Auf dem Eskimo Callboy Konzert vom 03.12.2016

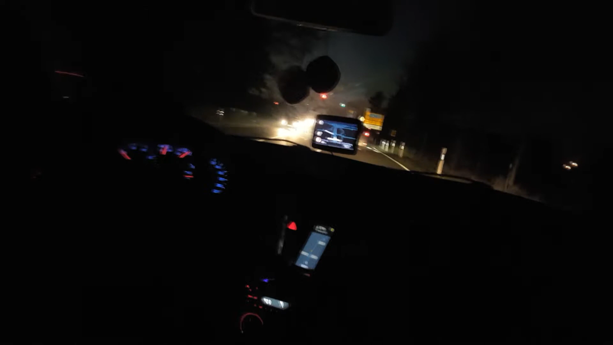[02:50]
Oder wir sind ja noch nicht mal durch. Ja, 20 Minuten. 20 Minuten.
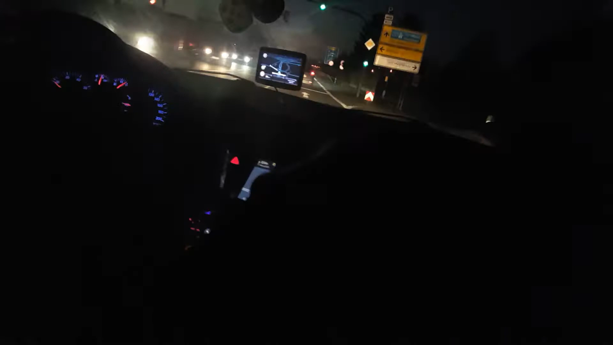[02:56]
30 Stunden standen wir da jetzt schon mitten im Stau. Jetzt fahren wir gerade cool. So, jetzt wird gefahren, ey. Wir sind gefahren.